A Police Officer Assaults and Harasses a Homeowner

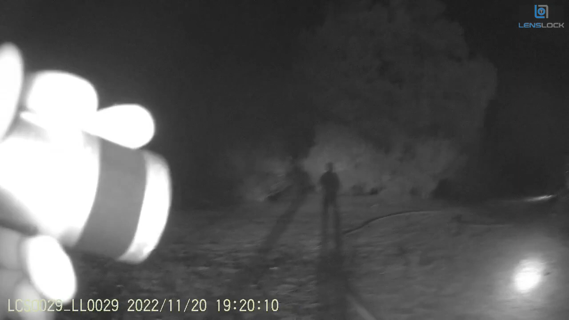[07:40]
there. Where's the homeowners? They should be by Darby's truck.
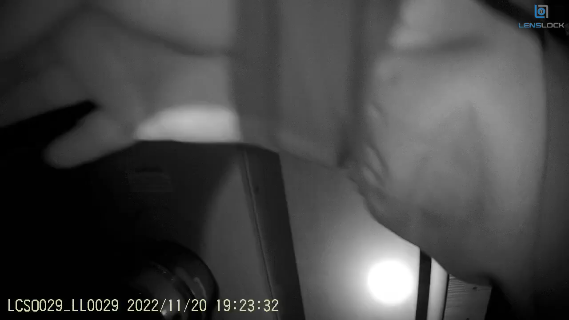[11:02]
You got a plug right here.
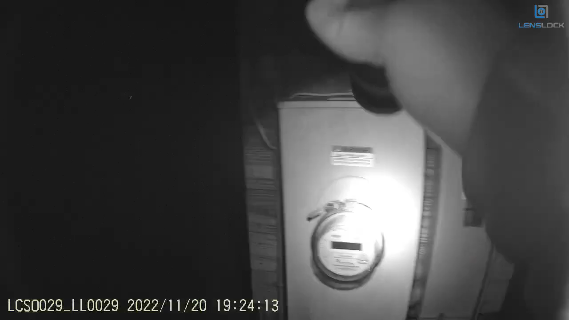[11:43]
Well, that's only that out. Didn't kill it all.
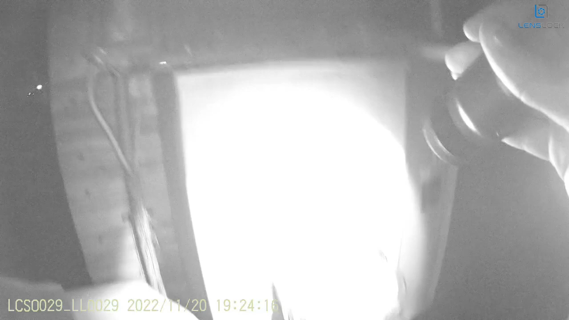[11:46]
It didn't kill it all, so there's more. There's gotta be more.
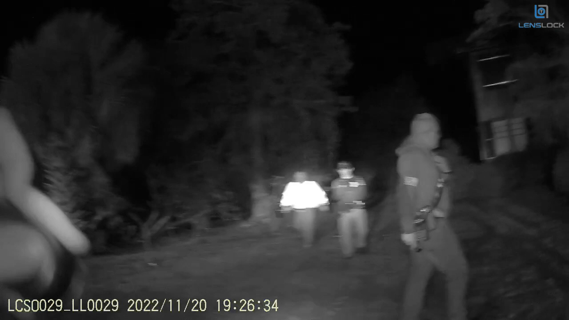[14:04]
It's coming through! And just soak the outside. Yeah, I don't know how to pull that. In that end!
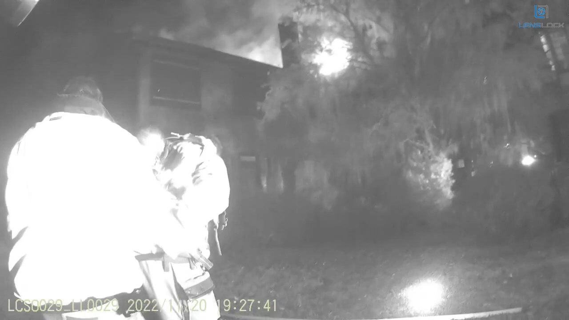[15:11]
need a ladder truck out here. Grab a 24-foot extension. Back to this truck.
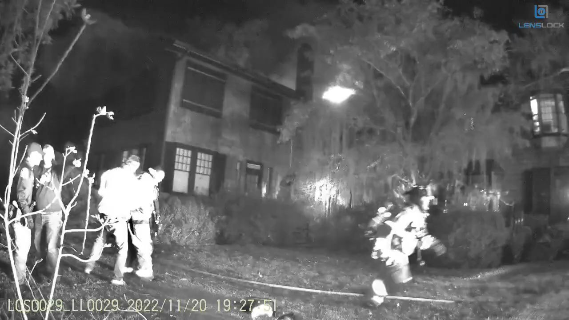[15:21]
There's a compartment. Go with Kelvin. He'll get this 24-foot extension. I'm pulling for it all.
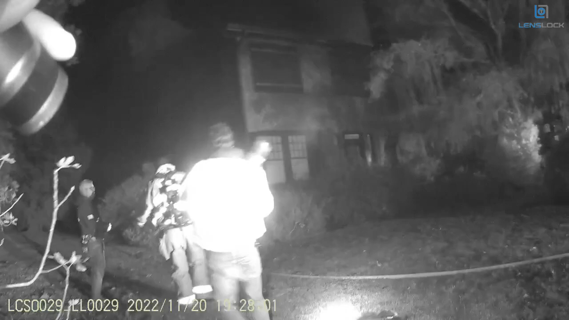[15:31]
Right up the chimney.
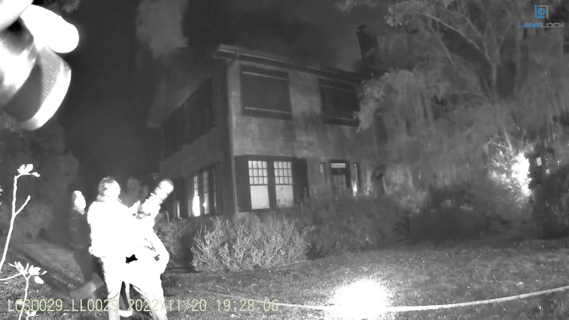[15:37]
All tongue in group? Yes. The homeowner's still in there.
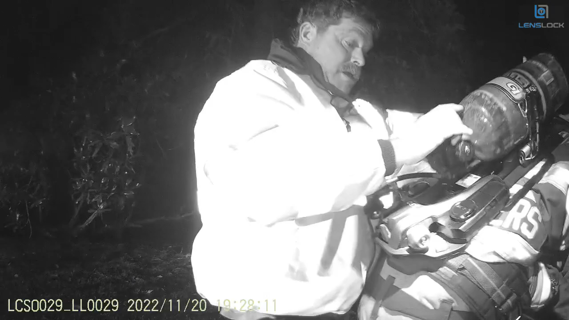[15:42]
Get him the hell out of there. If he's in there, get him out.
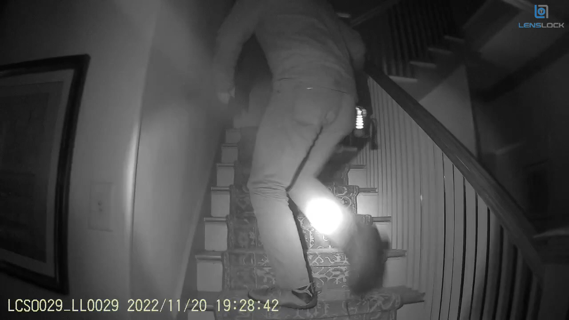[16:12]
Are you the homeowner? Yeah, let's get go. Out. Let's go. We got this head. Get out. Let's go. I'm with you, brother. Who else is here? Out. In here. Just you? Who's in here? The wife has got him out. I'm going out this way. Where's the wife?
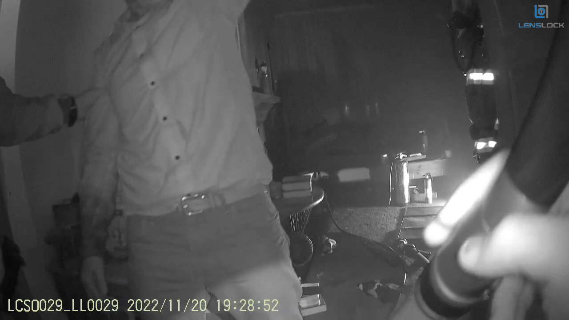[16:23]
Is anybody else in the house? I'm walking her out this way, man. What are you doing? My wife and the pets. Alright, we need to get her out. In the dining room.
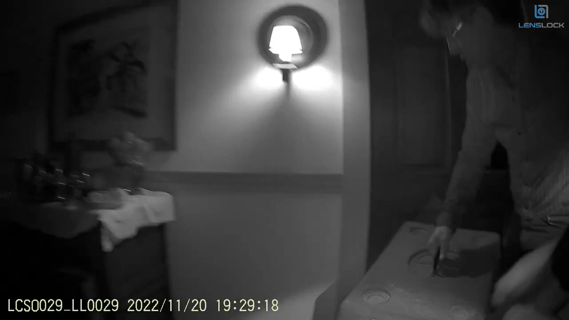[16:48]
She's got one of the animals. Go out to a door.
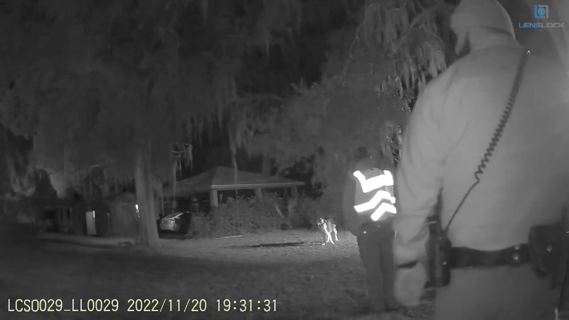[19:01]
Your big dog's right there. Your let's get him secured. I'm doing one thing at a time. I'm trying to get the cat over there and the dog. The cat is done. You guys are creating more stress than I got already. Don't let him back in. He's not going back in, Stunder. He's getting the dog. He's not going back in.
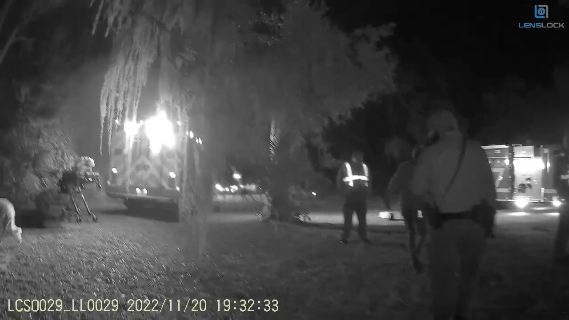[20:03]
Come on, girl. Puppy! That dog's spit. Sasha! Yeah, it's all the lights, all the noise, it's over.
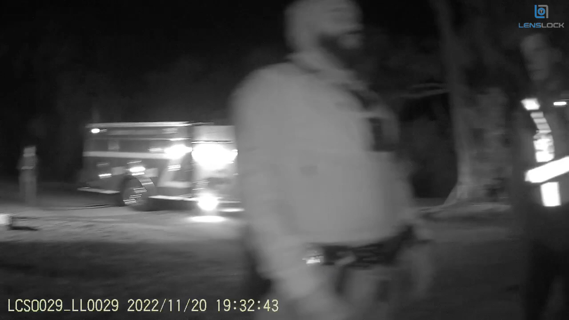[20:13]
Right next to his door! Do you want me to show you where the bell is? No, we don't need to show the bell. Okay. Hey, open the door right there. Listen, there's a fire valve. We got it. There's a fire valve on the side of the door. We got to set that fire valve.